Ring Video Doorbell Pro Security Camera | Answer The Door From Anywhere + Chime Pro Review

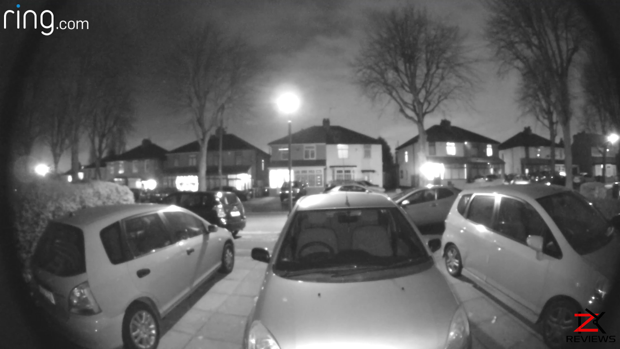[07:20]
Also with the night vision it does the job pretty well. Time to look at the packages. You get 30 days free trial to store, share, download videos from their server. So it will give you the full package to start off.